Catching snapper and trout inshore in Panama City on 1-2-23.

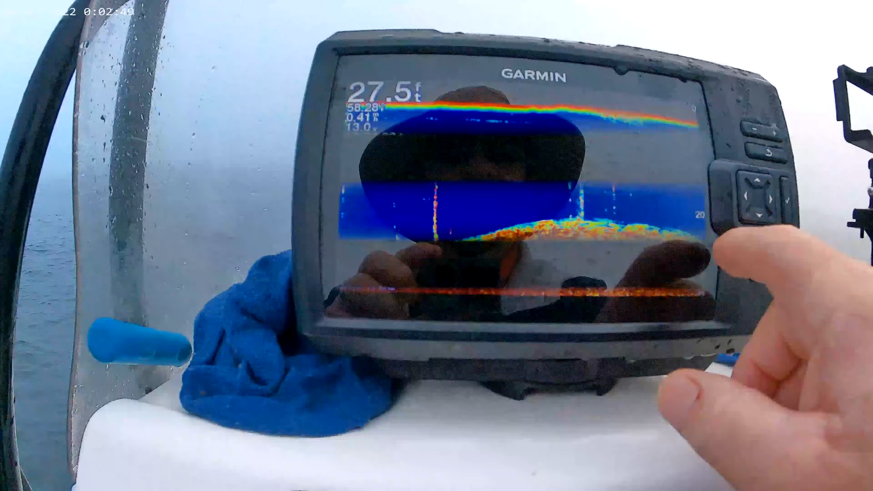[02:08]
On screen: depth 27.5 ft
I don't know if it's a boat or if it's rock
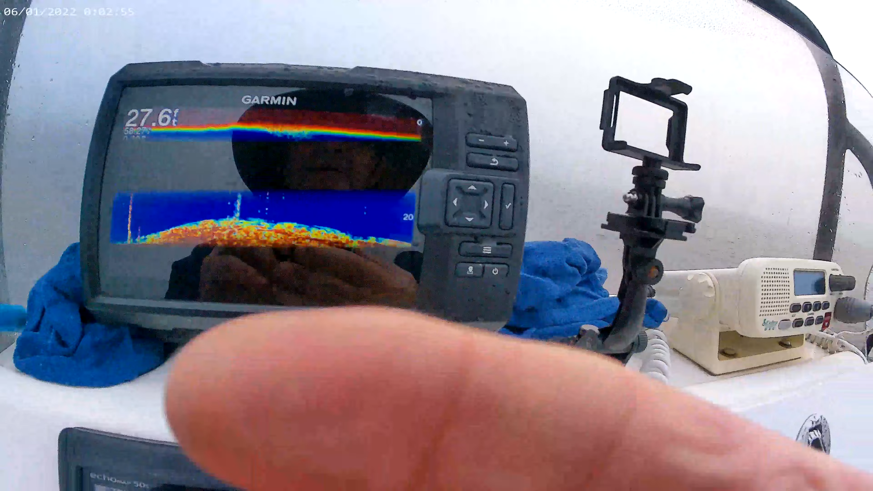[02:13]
or what it is. It's just a big piece of structure on the bottom. There is bait on here. I can see the bait.